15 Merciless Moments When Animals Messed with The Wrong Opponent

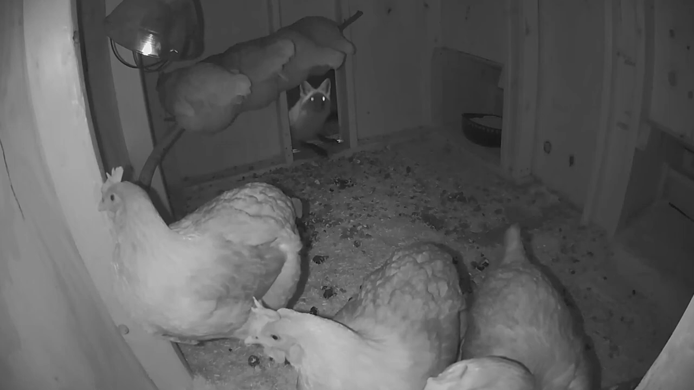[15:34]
A fox can be seen sneaking his head into a chicken coop, looking for a meal. In the end, the fox managed to kill 6 out of 10 hens,